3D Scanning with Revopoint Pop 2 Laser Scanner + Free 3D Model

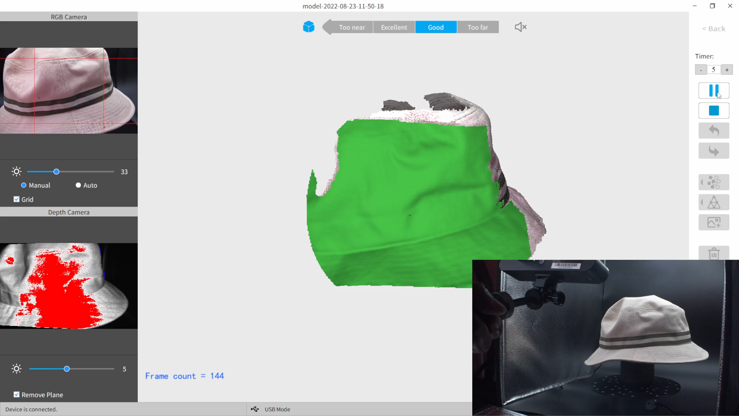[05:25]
But for larger objects like this, I like staying within the good area.
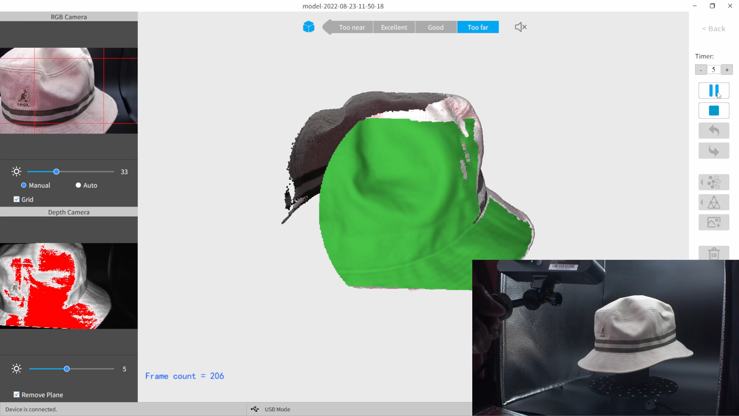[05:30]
Maybe I'll push in a little bit towards the end just to see if I could get a higher texture.
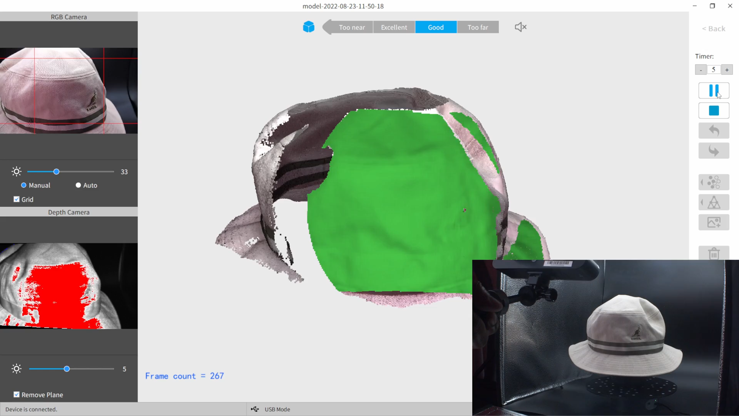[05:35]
But for right now, I'm really concerned about just getting the 3D model of the hat. So I'm constantly looking in the upper left hand corner. And then I'm looking at my main window as well, just making sure that I'm getting everything scanned. And again, this is going to calculate afterwards.
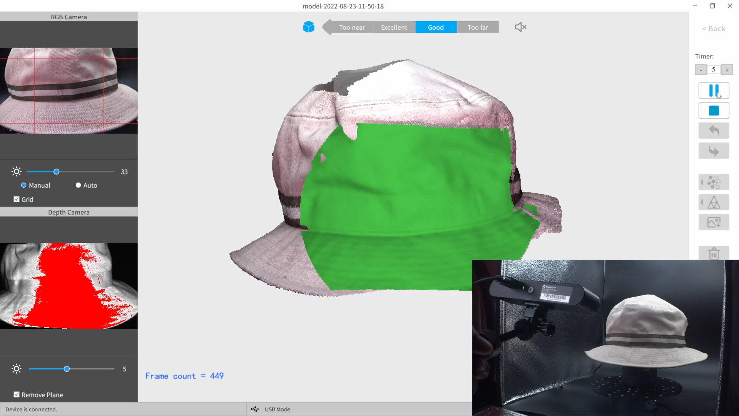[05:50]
And so as I'm scanning here, and you start seeing some stuff that might look like they're overlapping, or it's not picking up a good scan, I will actually just keep going unless you see it really looking mess up.
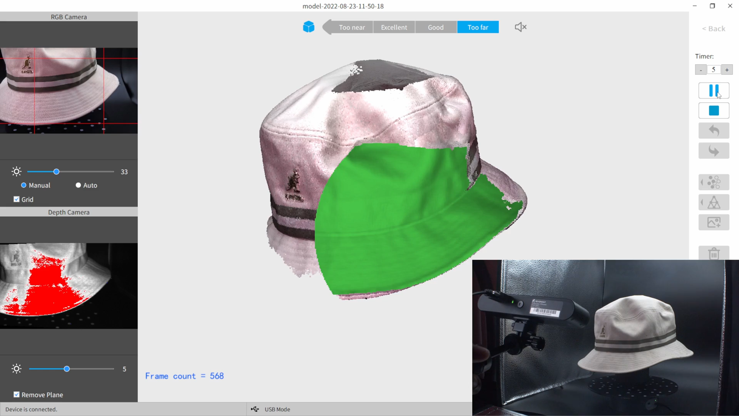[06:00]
Because once it starts taking it through the point cloud and merging everything together, usually the AI will figure out a good 3D scan for you.
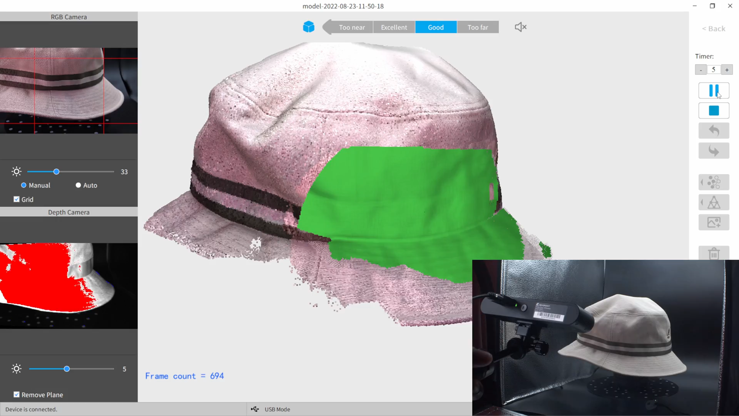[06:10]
But I'm just right now, I'm just trying to get as much data from my hat as possible in there.
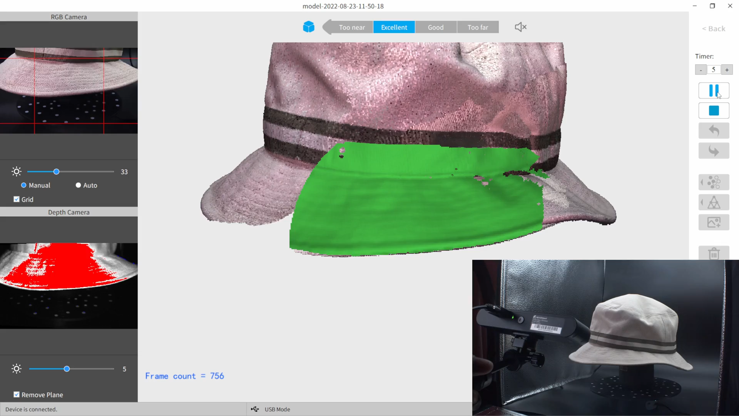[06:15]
So as you can see, I'm actually just holding it.
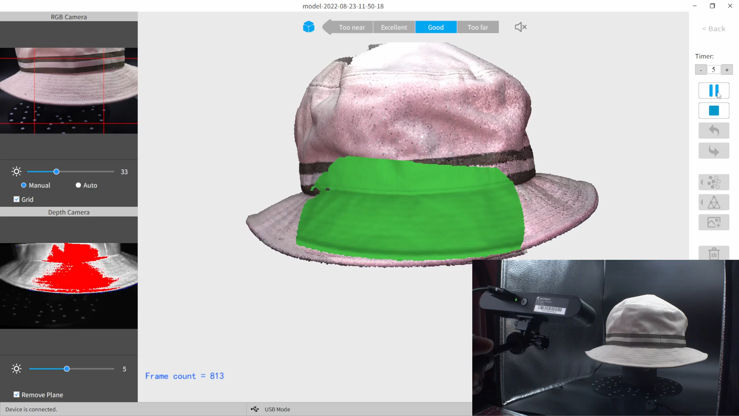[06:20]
I'm moving it up and down slowly, just trying to make sure that I'm getting everything scanned in here. And it looks like we have some holes at the top of the hat. So I'm going to reposition my hand all the way up to the top here,